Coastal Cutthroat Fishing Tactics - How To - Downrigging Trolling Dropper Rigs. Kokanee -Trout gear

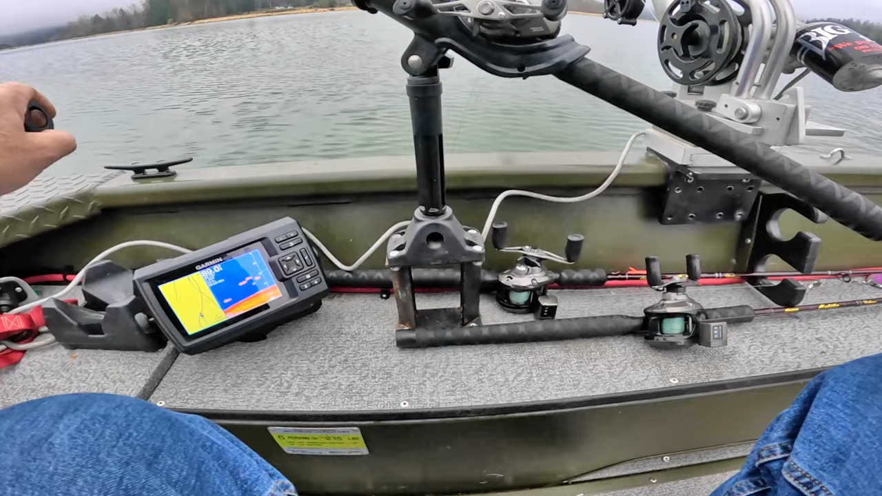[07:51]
I need one rod down there. Nice school of fish here. 1.5, 1.6 miles per hour. School right below the boat at 50 feet. I'm surprised we haven't caught anything yet. A little bit of wind back there. Yeah, that's crazy. There's a lot of fish. There's a lot of fish.
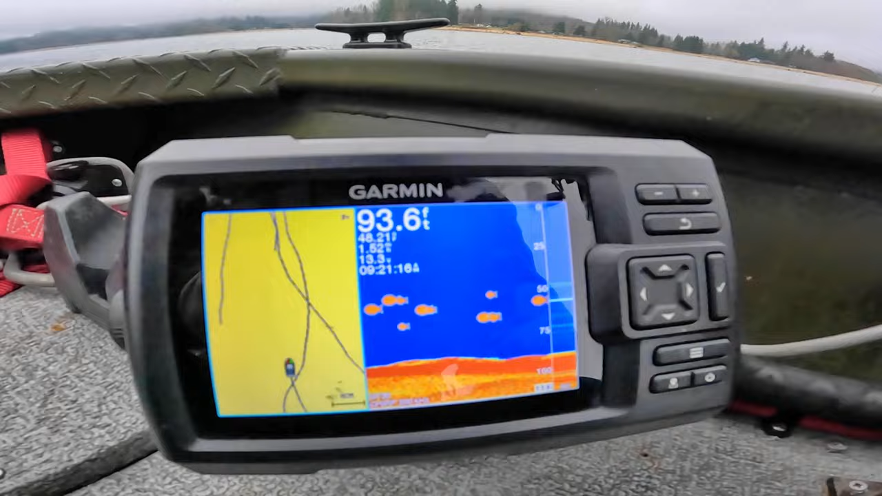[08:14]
A lot of fish right at 50 feet right there. 1.7.